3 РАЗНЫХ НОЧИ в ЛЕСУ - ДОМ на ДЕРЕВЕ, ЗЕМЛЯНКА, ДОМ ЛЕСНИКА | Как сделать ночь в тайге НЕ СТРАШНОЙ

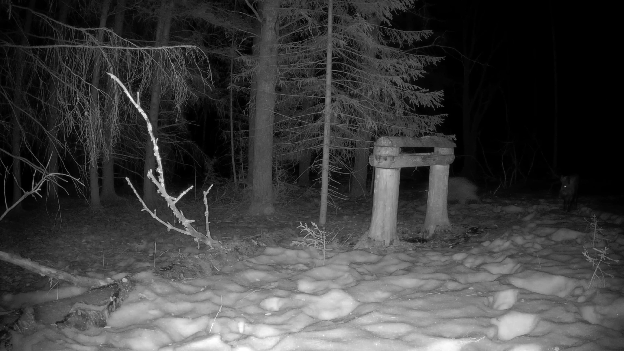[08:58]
Кабаны часто и гости на солонце. Но сегодня, возможно из-за огонька на камере, делают вид, что идут мимо. Не проявляя какого-либо интереса к кормушке. Енотовидная собака уже отошла от спячки. И как только началась оттепель, вышла из своей норы. Пышная шкура обеспечивает ей тепло на протяжении всей зимней спячки. Черный ворон.
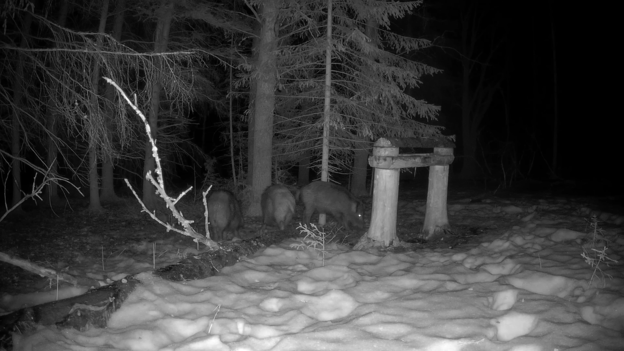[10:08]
Прошлогодние кабаны уже ходят на солонец одни. Без матери. Время идет. И новое поколение неизбежно взрослеет. А этот огромный сикач, как и любой другой, держится один и приходит сюда, когда рядом никого нет. Старый солонец служит ему надежным источником минералов годами. Когда все ушли, к соленой луже устремляются самые маленькие жители леса. Полевки. Куда же без них.
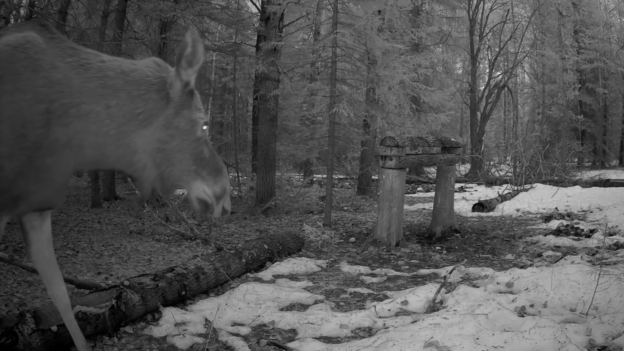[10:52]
Уже скоро разродится и красотка лосиха. Детей много не бывает. И этому подтверждение ее старшее потомство, которое до сих пор ходит хвостиком за мамой.
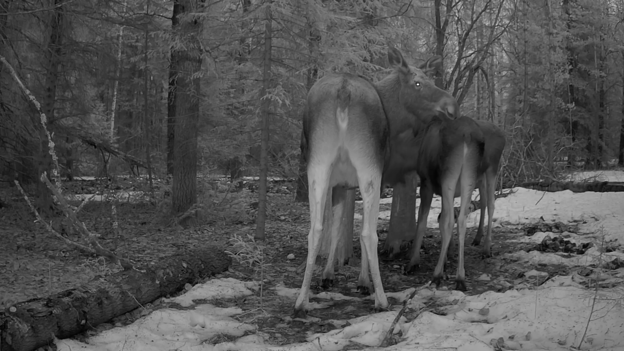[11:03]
Словом, солонец – настоящий островок жизни, объединяющий всех зверей. Хватает всем, и конфликтов при использовании не возникает.